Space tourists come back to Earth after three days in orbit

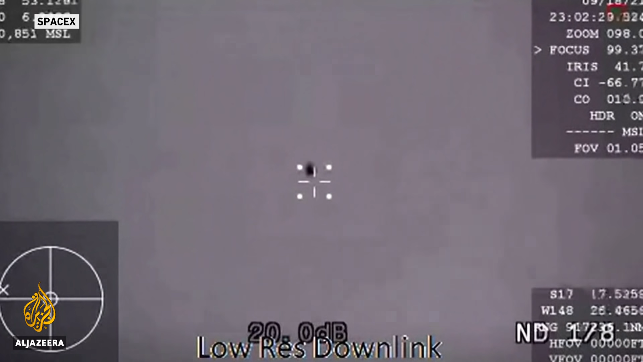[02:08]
That's such a cool shot of a dragon coming back down to Earth.